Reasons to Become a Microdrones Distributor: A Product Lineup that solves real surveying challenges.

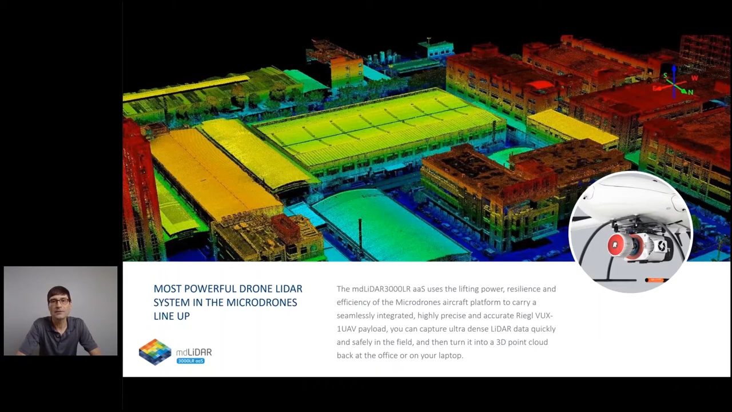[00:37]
We offer four integrated LiDAR solutions.
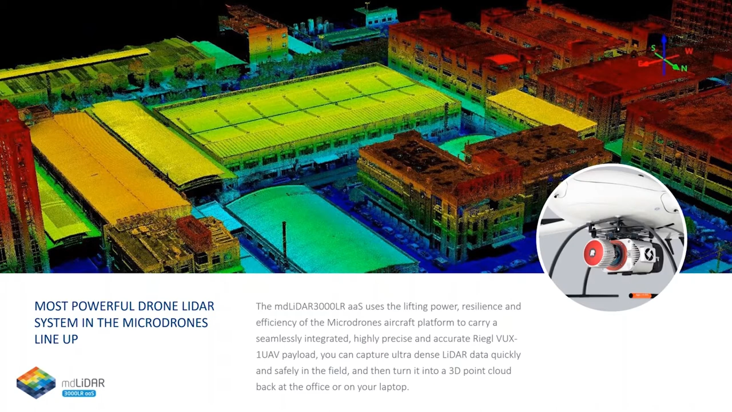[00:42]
We'll start with our most powerful LiDAR system, the MD LiDAR 3000LR-AAS.
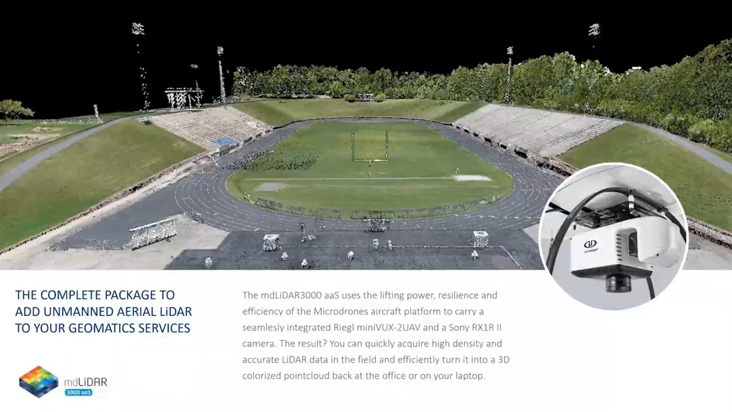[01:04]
The payload consists of a Regal Mini-VUX-2 UAV, a Sony ARX-1 R2 42 megapixel camera, and the Eponix APX-20.
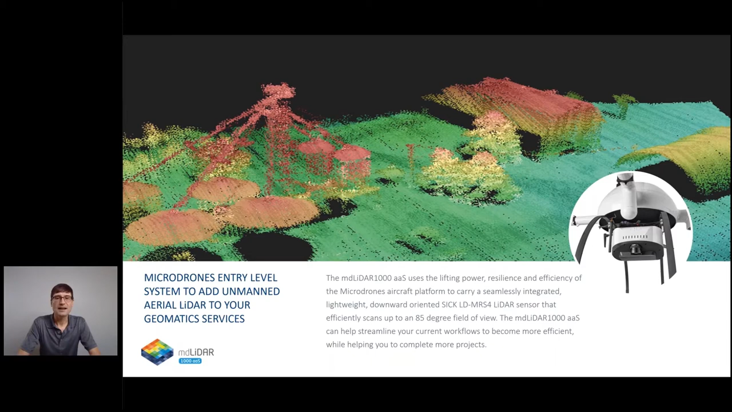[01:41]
Last but not least is our entry-level LiDAR system, the MD LiDAR 1000AAS.
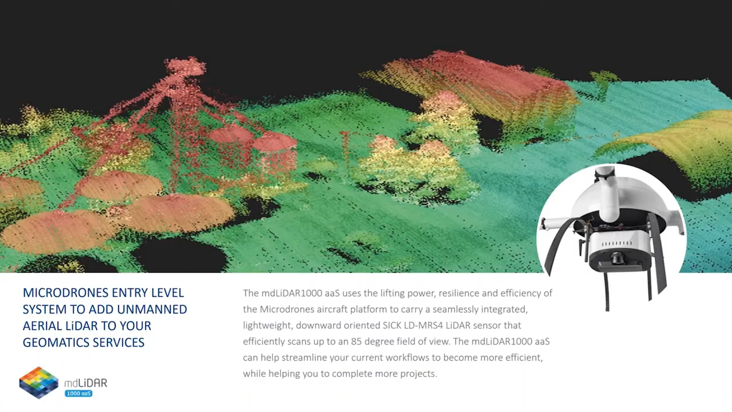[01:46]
Its payload integrates the SICK LD-MRS-4 LiDAR